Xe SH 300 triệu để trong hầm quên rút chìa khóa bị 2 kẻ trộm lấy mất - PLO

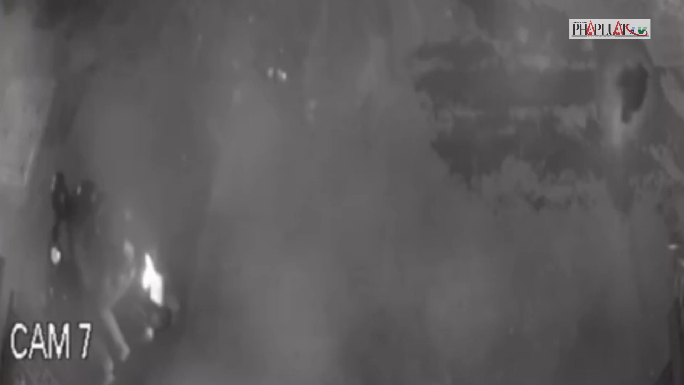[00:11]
Diễn biến vụ trộm cũng được camera an ninh ghi lại. Theo hình ảnh, khoảng 19h34 phút ngày 4 tháng 12, anh A mở cửa căn nhà trong hẻm đường Phan Văn Trị để ra rào đường mua thuốc. Tuy nhiên, do vội vã, anh A đã không đóng cửa chính.
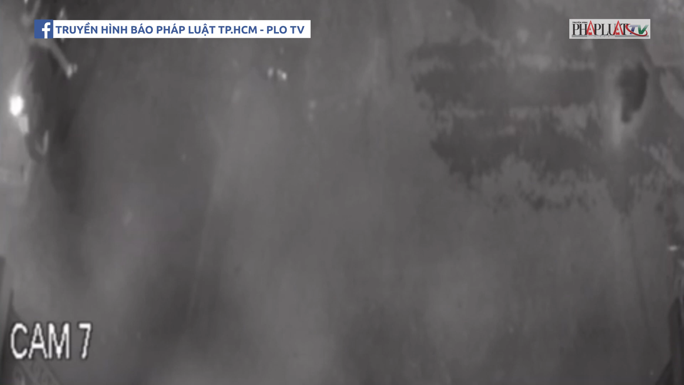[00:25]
Sau khi anh A rời đi, hai nam thanh niên đi xe máy đến trước nhà, một người cảnh giới, người còn lại đi vào hầm xe.